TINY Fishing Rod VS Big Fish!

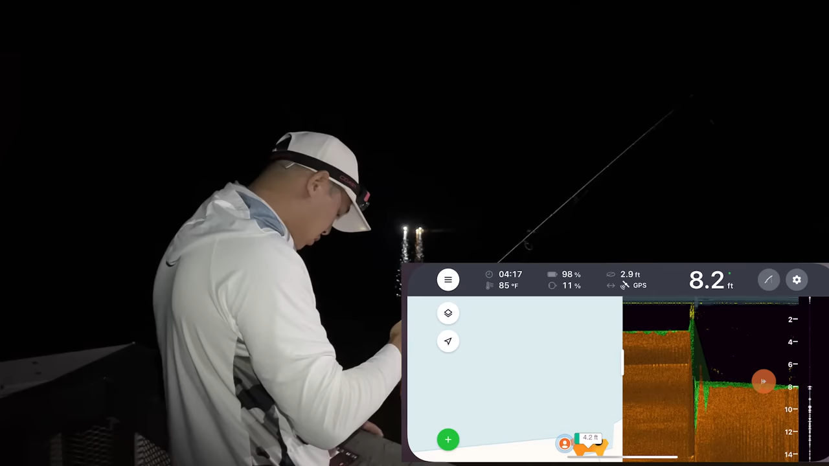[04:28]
On screen: depth 8.2 ft, water 85°F
We're at 8 feet right here. Are you marking anything?
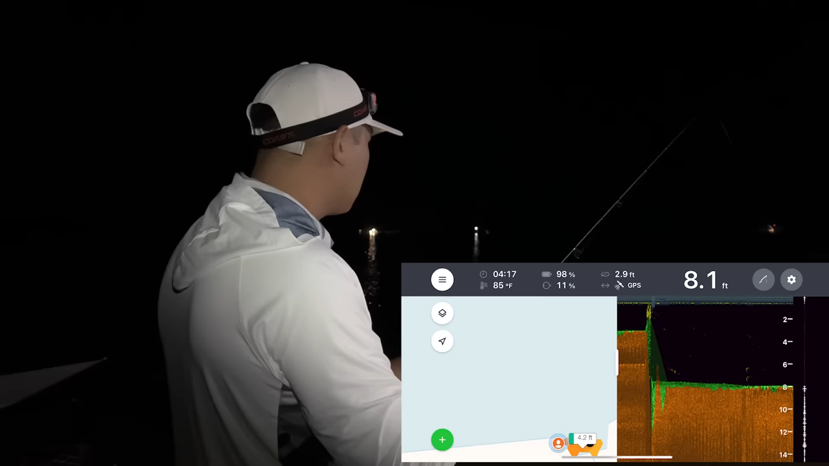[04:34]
On screen: depth 8.1 ft, water 85°F
I'm marking some fish at the bottom right here at 6 to 8 feet.
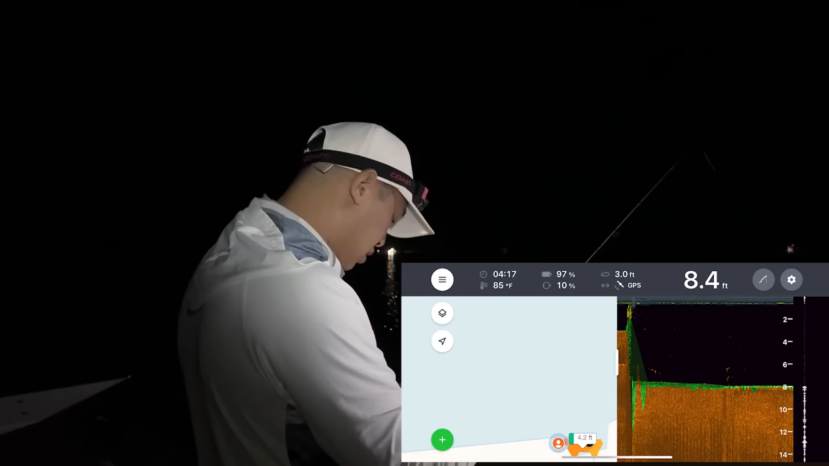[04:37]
On screen: depth 8.4 ft, water 85°F
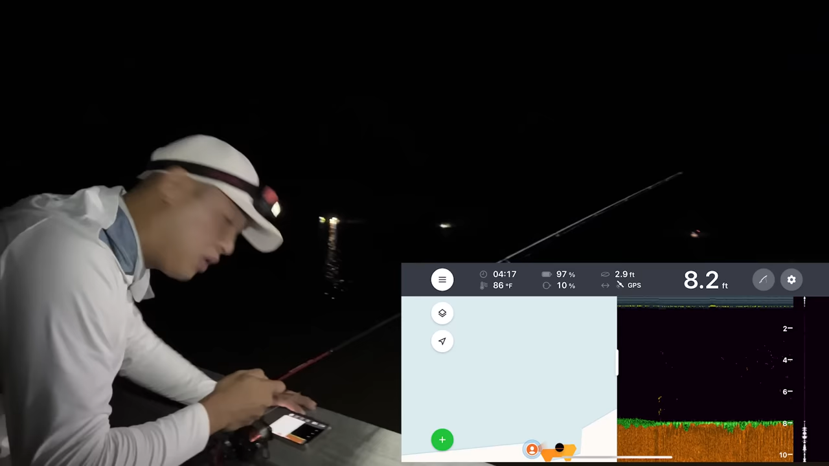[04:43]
On screen: depth 8.2 ft, water 86°F
I'm marking some bait fish at 4 feet, 6 feet. Oh yeah, there's lots of stuff scattered around here. Yep.
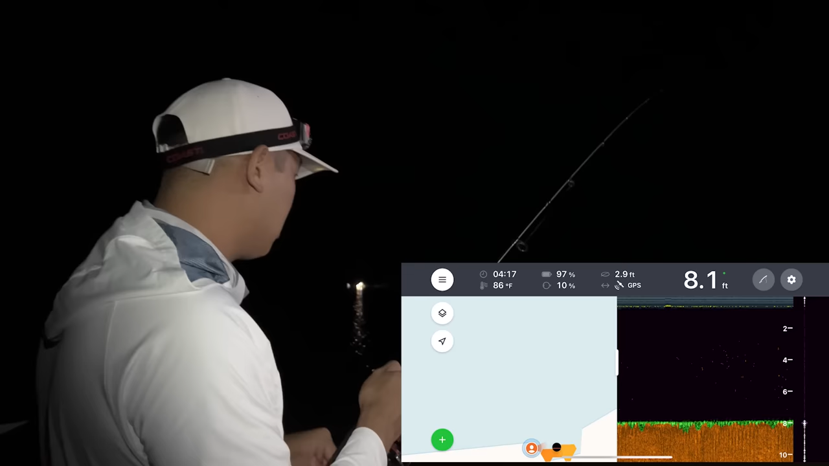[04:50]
On screen: depth 8.1 ft, water 86°F
We're holding around 8 feet here, right in the middle.
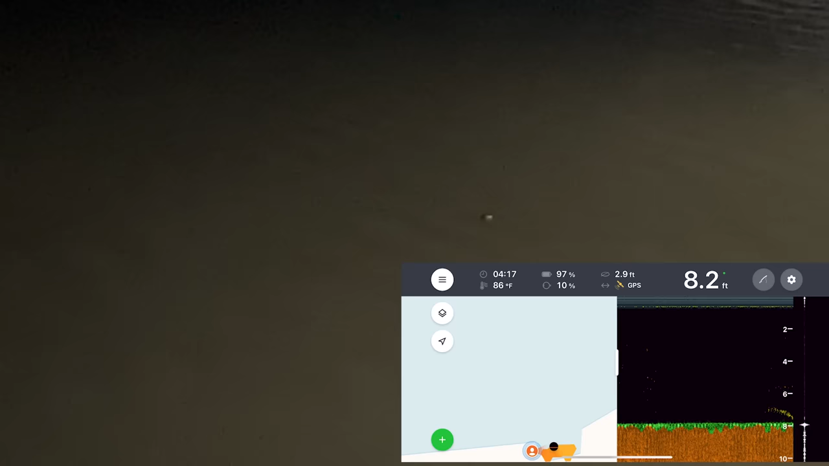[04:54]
On screen: depth 8.2 ft, water 86°F
And I see bait fish, I see stuff on the bottom, I see bigger fish at the bottom.
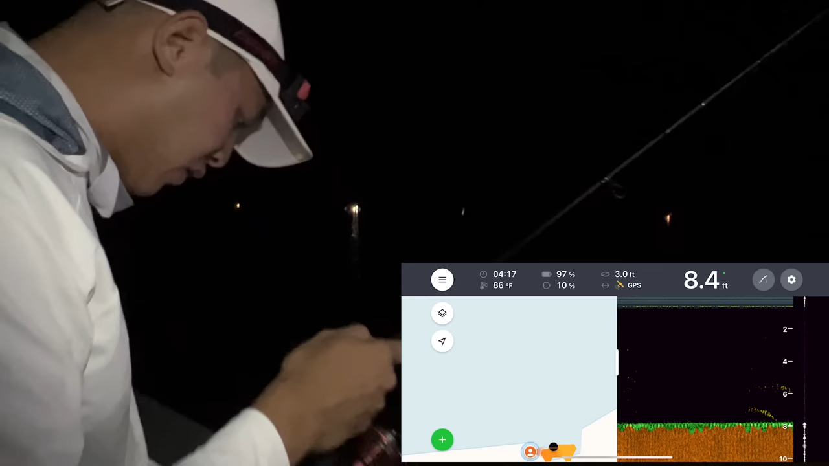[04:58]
On screen: depth 8.4 ft, water 86°F
You see this cluster of bait right here?
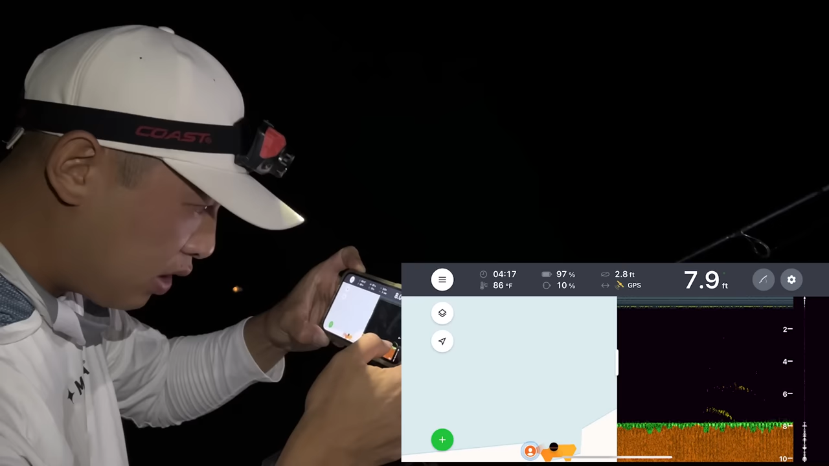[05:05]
On screen: depth 7.9 ft, water 86°F
Down at 8 feet, down at 6 feet, That might be croaker.
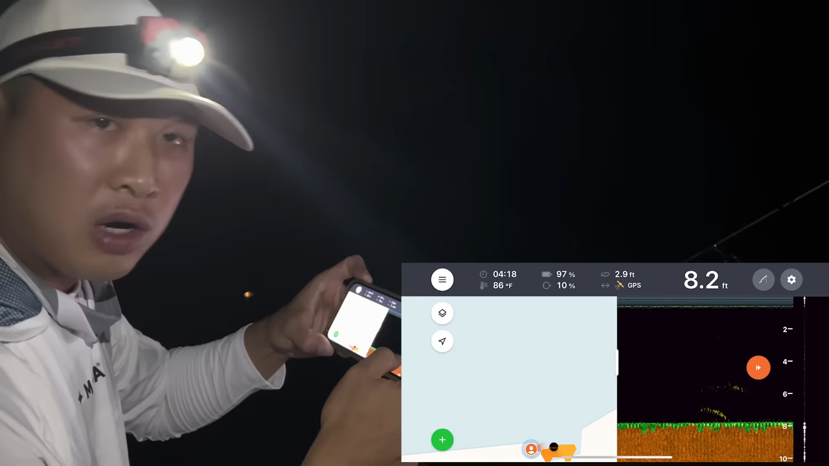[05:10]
On screen: depth 8.2 ft, water 86°F
I'm looking for croaker right now. So just literally right in front of me. Okay. All right, now that I know there's fish there, we're gonna switch to the Skip-Biki rig.